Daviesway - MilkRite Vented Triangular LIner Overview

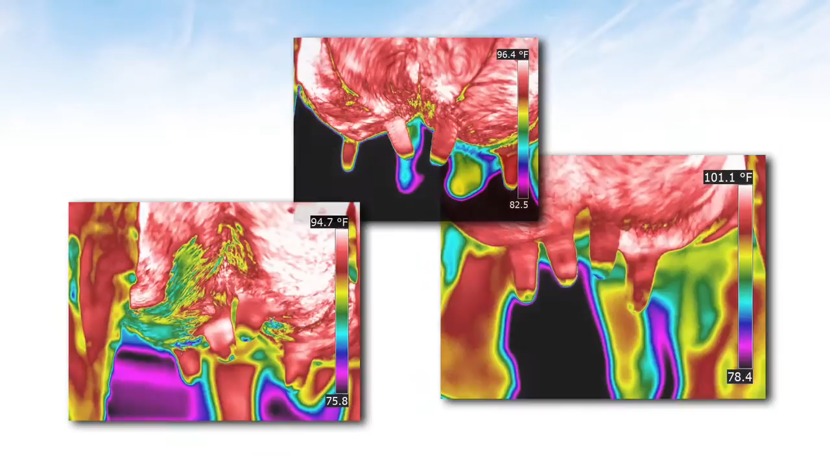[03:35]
After testing at a variety of farms under varying conditions and with various liner types, the results show much better teat conditioning.